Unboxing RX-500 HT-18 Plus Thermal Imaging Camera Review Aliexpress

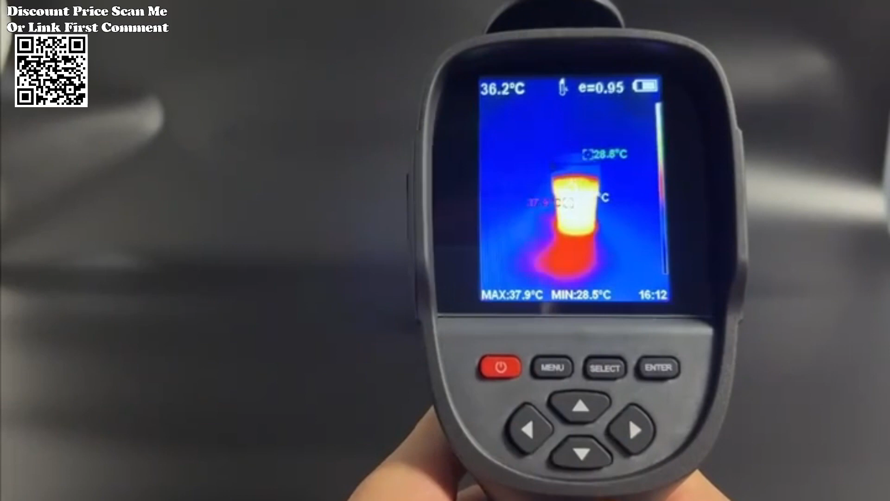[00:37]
On screen: spot 36.2°C, max 37.9°C
thermal imaging technology to capture and analyze temperature variations with exceptional precision.
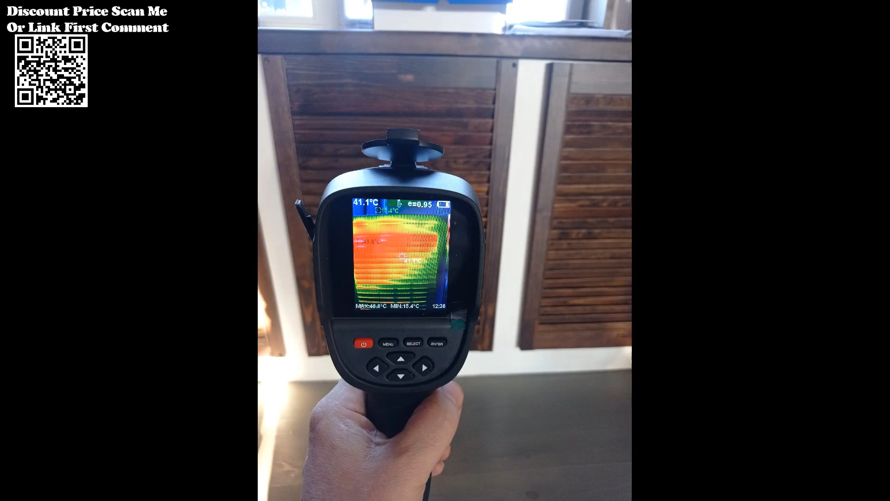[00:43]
On screen: spot 41.1°C
With a resolution of 256x192 pixels,
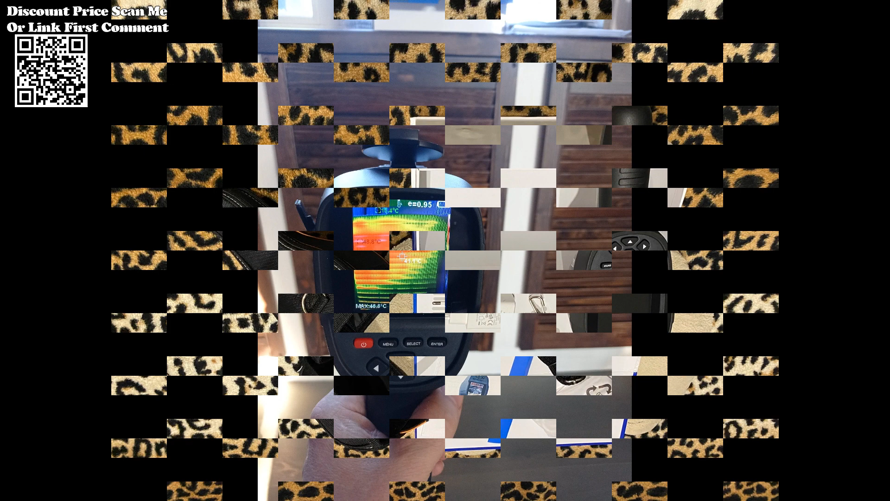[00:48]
it provides detailed thermal images that enable users to identify hot spots, cold spots, and temperature differentials with ease.
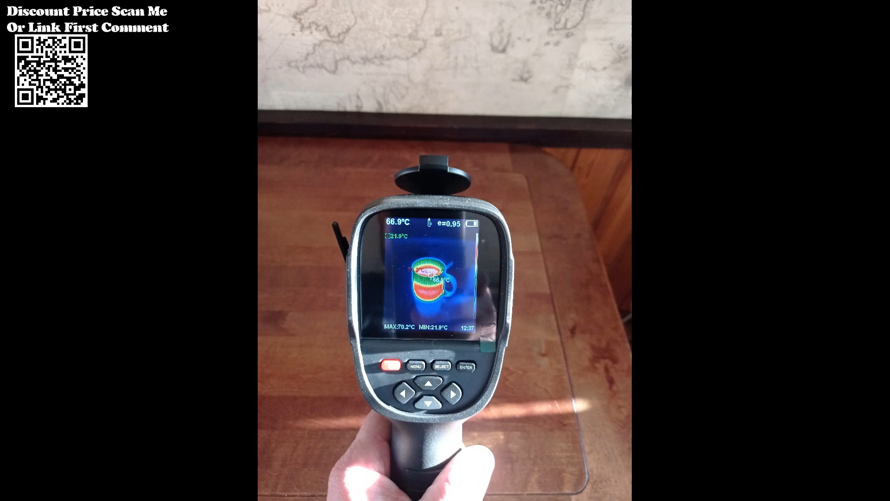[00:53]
On screen: spot 66.9°C
With temperature measurement modes including center point and hot-cold spot tracking,
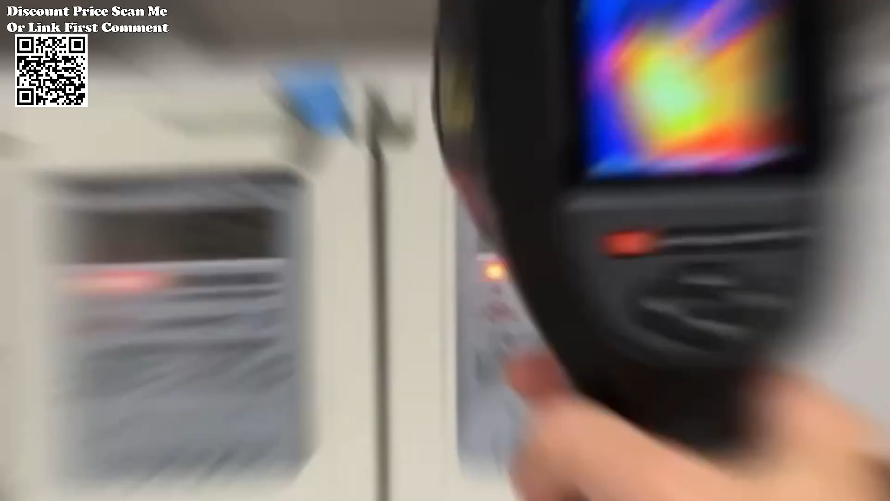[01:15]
with a margin of error of ±2 degrees centigrade or ±2 percent,
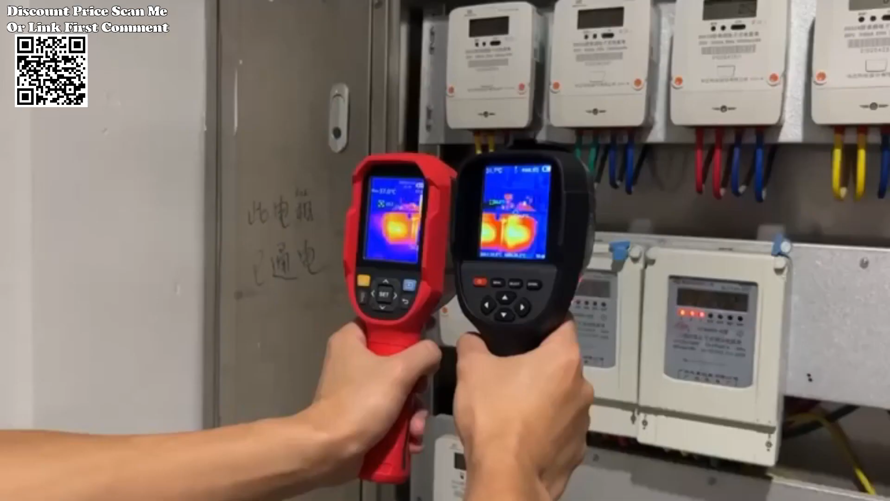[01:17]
whichever is greater.
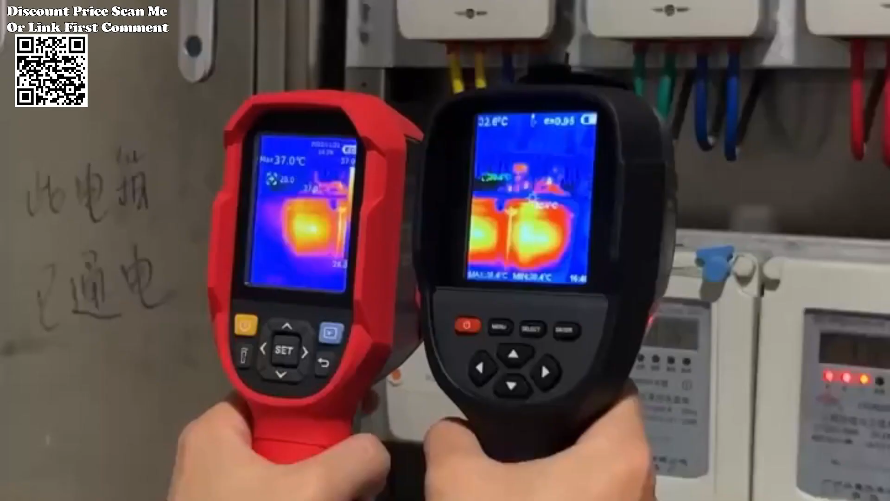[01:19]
On screen: max 37.0°C
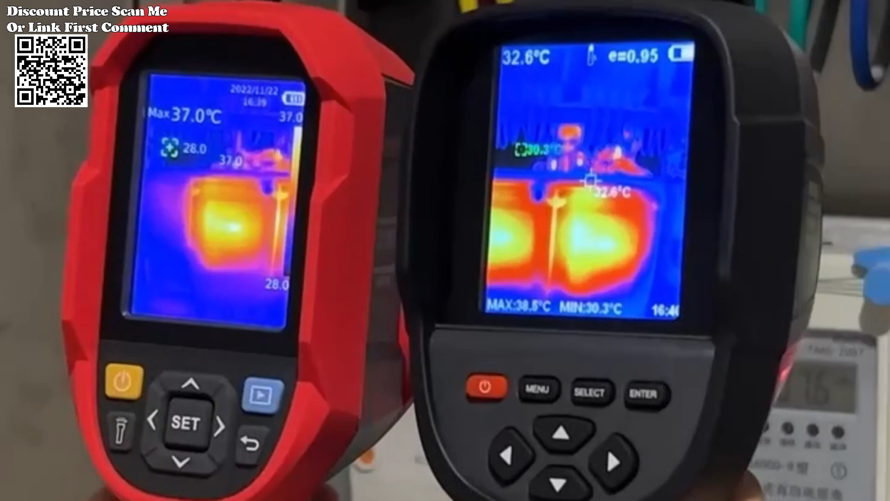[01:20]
This high level of accuracy ensures reliable temperature readings,
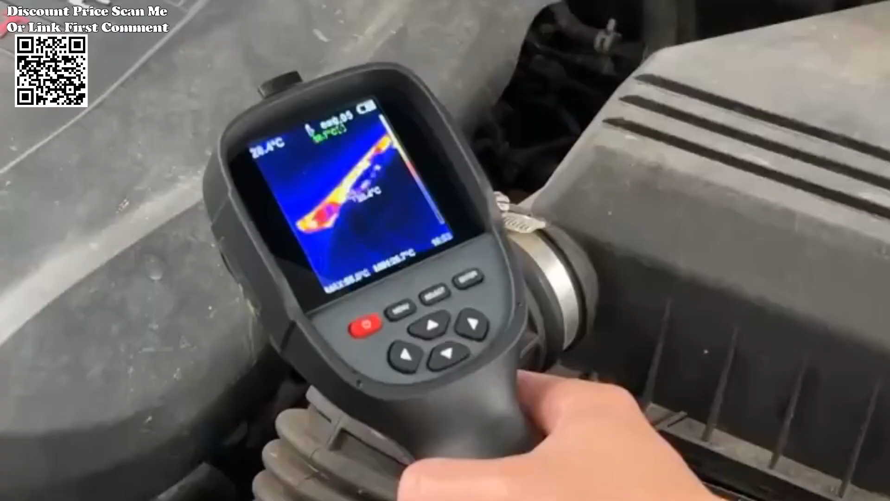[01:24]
even in challenging environments and temperature ranges.
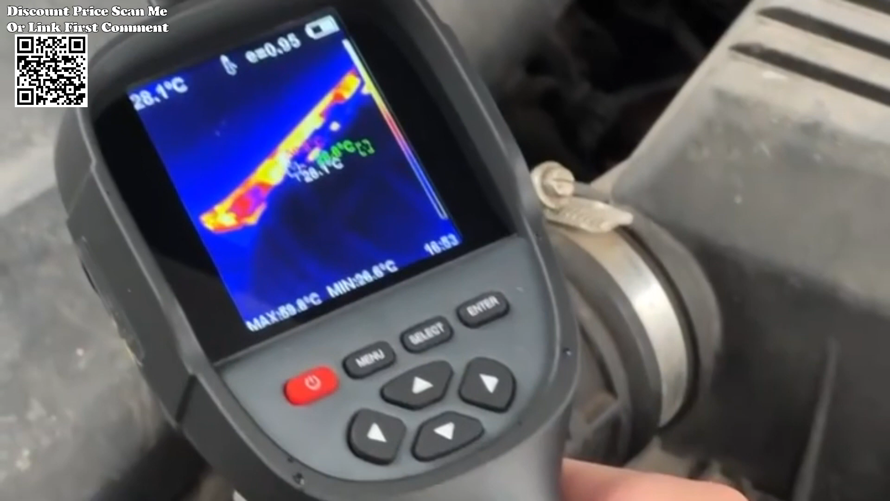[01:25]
Whether you're detecting water pipe leaks,